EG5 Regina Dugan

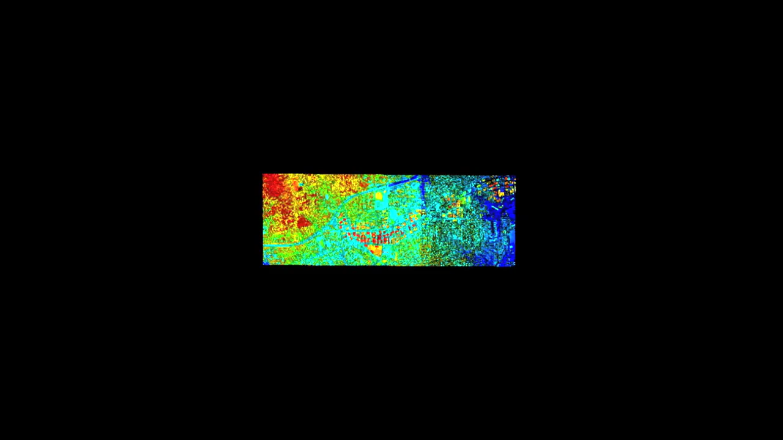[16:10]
This is a LIDAR image. LIDAR is light detection and ranging.
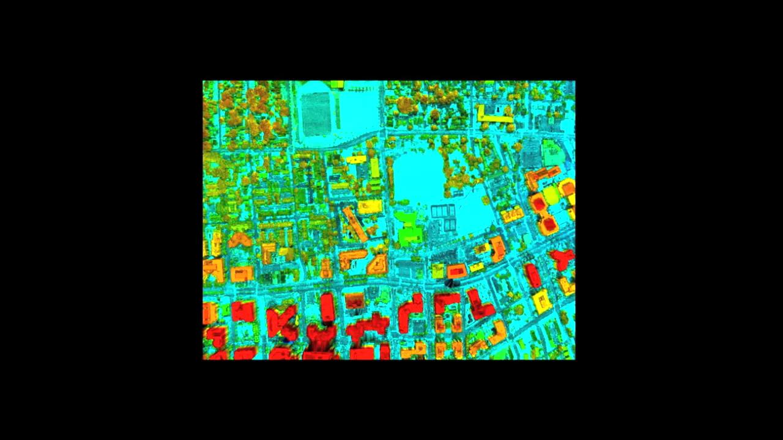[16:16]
It uses light to image objects in the same way that radar uses radio waves.
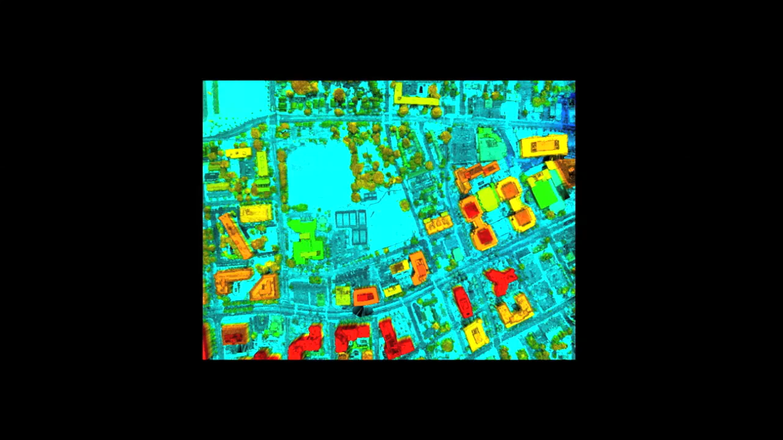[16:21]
Now, the color is indicative of elevation. And what you see here is a system that's been under development for years.
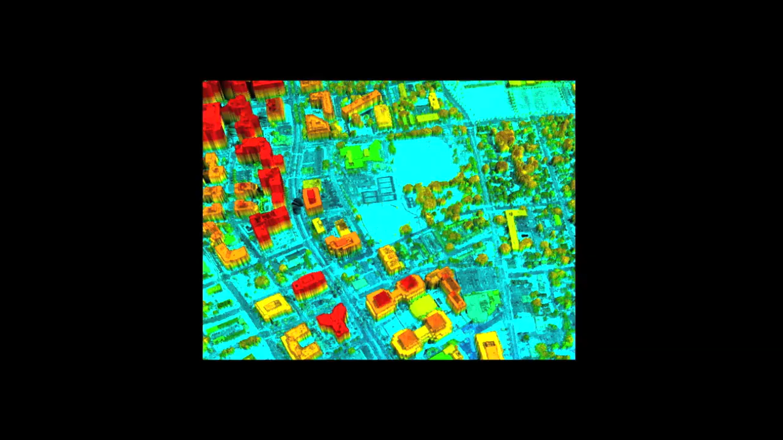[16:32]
It uses advances in shortwave infrared sensitive materials, much like you heard about in the last talk, and photon counting detection arrays to do this work.
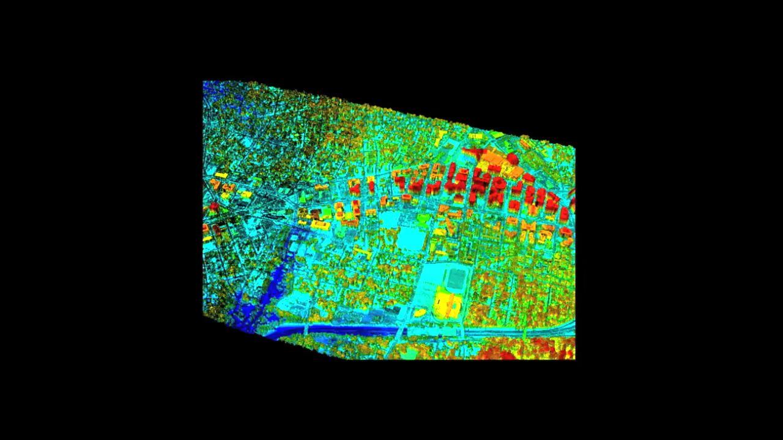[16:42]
We can detect and use 10
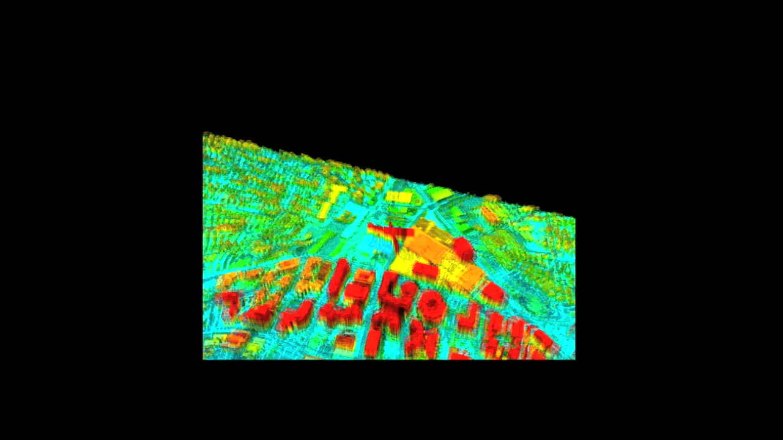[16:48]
photons to do this ranging. Now, let me give you a sense of scale.
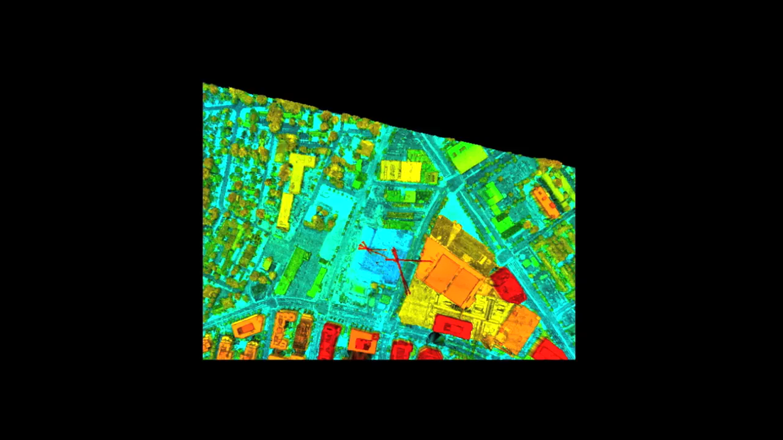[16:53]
A single 100-watt light bulb emits about 1 billion photons in 1 nanosecond.
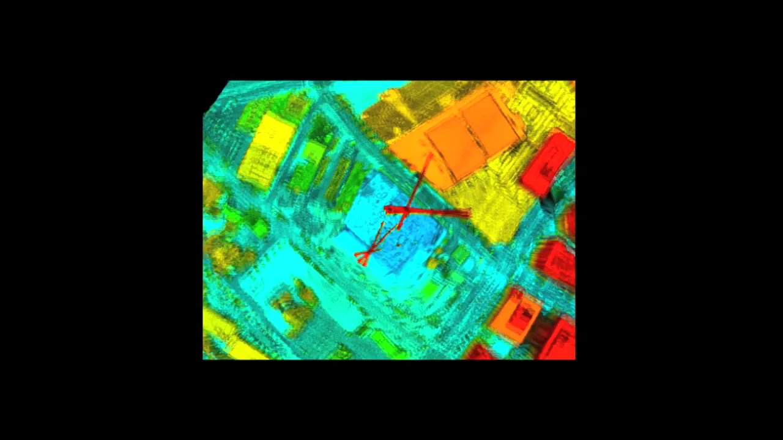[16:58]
We use 10 photons to do this detection and ranging.
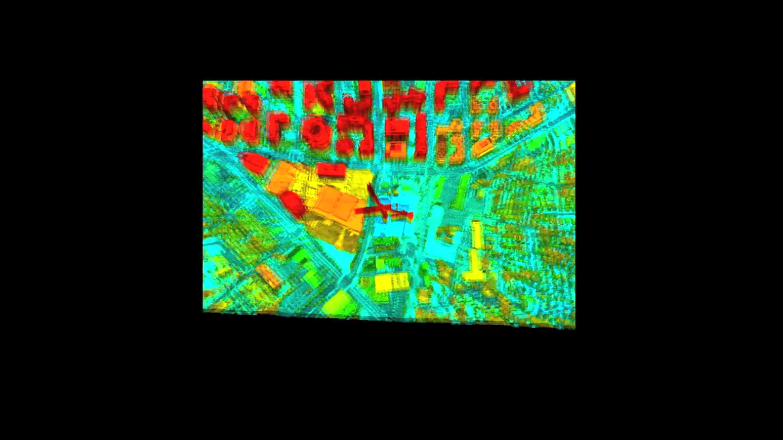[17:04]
Previously, that would have required tens of thousands of photons.
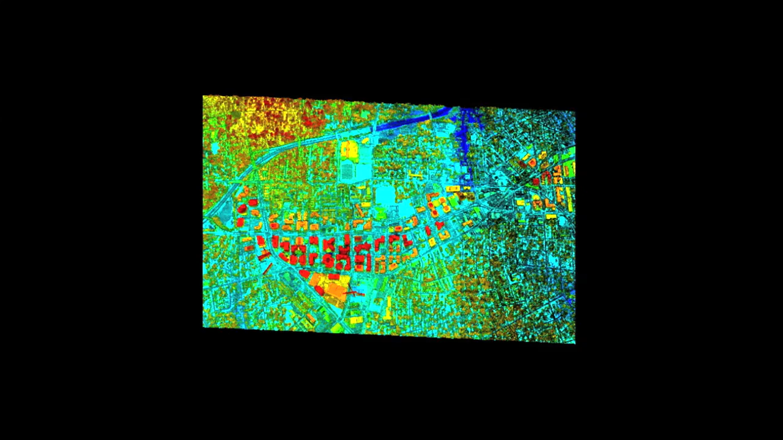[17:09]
Now, we were flying the system, shaking the bugs out, when I went to Afghanistan.